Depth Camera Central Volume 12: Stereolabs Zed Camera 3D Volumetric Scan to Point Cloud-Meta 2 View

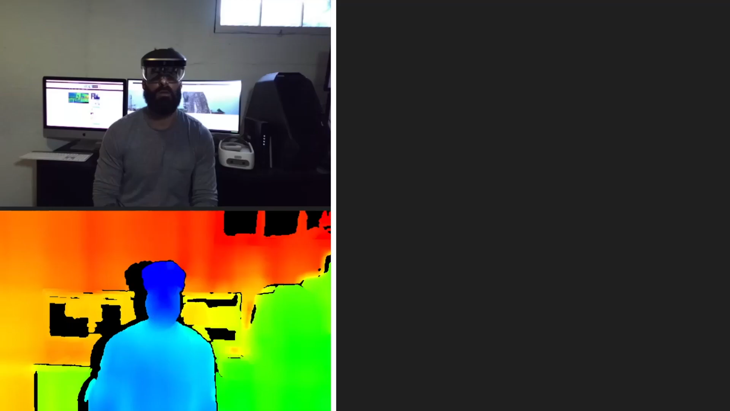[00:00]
Hello LinkedIn. You know I received countless questions this week at SIGGRAPH up in Vancouver regarding whether or not data centers are going to slow down their construction worldwide and my number one answer to every one of these people is no,
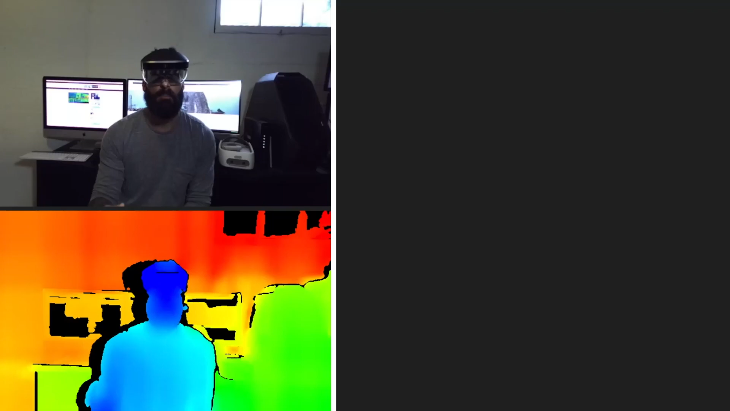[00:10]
mainly because of point cloud data. In the future every one of your mobile devices is going to have the capability to actually completely scan in 360 degrees your environment and stream that information to the cloud. So I'm just going to show you a very simple trick with one depth camera. I'm going to scan this to an FDX with poly and texture and then I'm going to scan it right to the meta too so you can see it and interact with it via hand gestures. All right, let's go ahead and get started.